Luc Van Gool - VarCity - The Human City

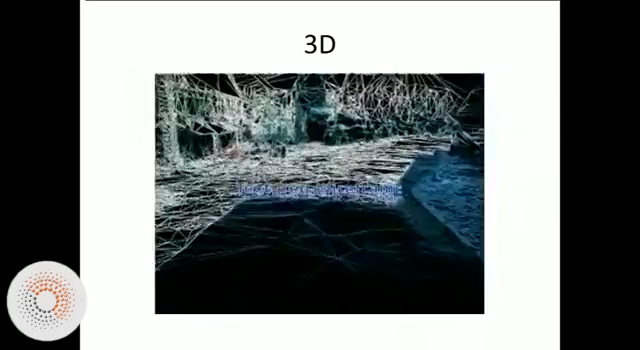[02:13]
But still, to the computer, this is simply a bunch of 3D points. If we can go on in the movie, this would be good.
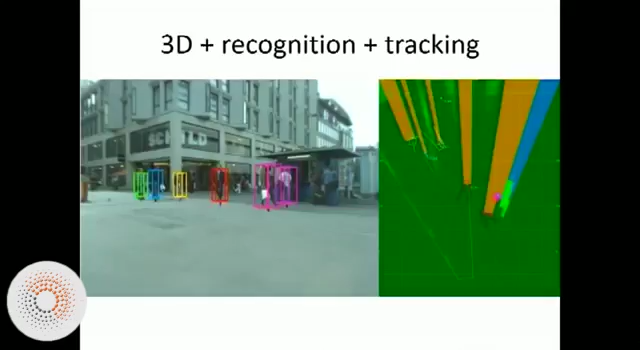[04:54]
Here we have another combination of different components.
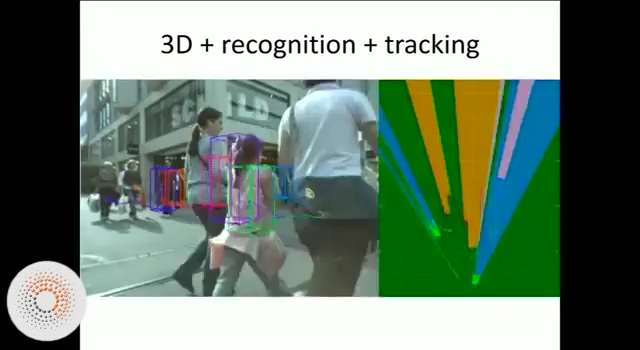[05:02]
With respect to that environment, we understand the 3D structure now. We have the understanding that these are people, because we recognize them as being people,